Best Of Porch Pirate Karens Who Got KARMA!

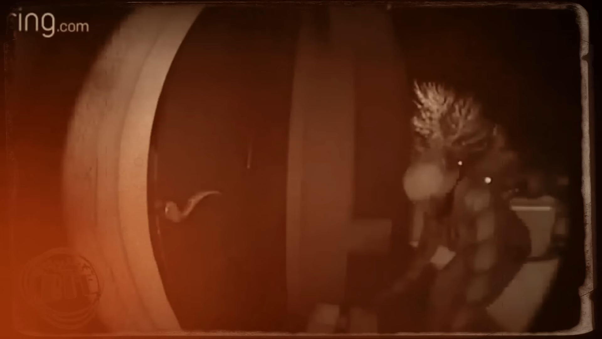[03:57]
Hero Thief Excuse In this security camera footage, a man lurks outside a house and slowly picks up a package from the floor.
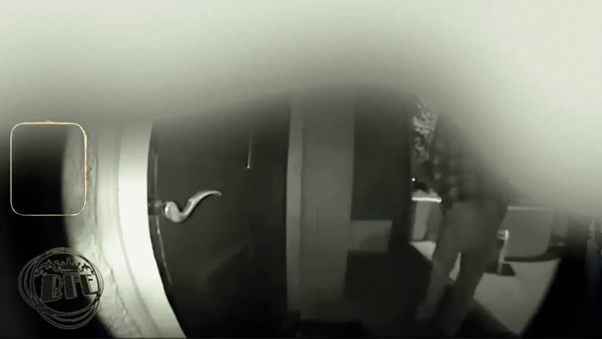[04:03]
He turns around and starts walking away, when suddenly,
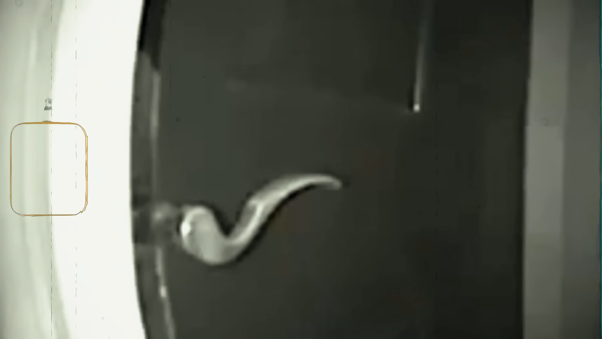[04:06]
the homeowner, a woman,
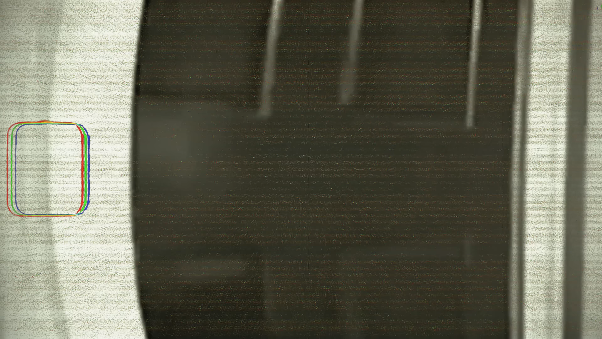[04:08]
opens the door and asks for the package back.
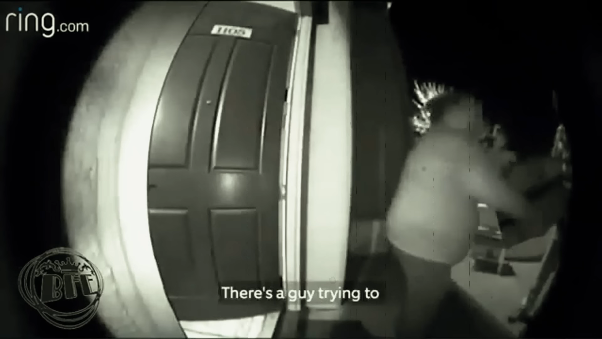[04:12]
Thinking quickly, the thief makes a hilarious excuse, claiming someone else was trying to steal it. The startled woman thanks him, completely unaware of the truth.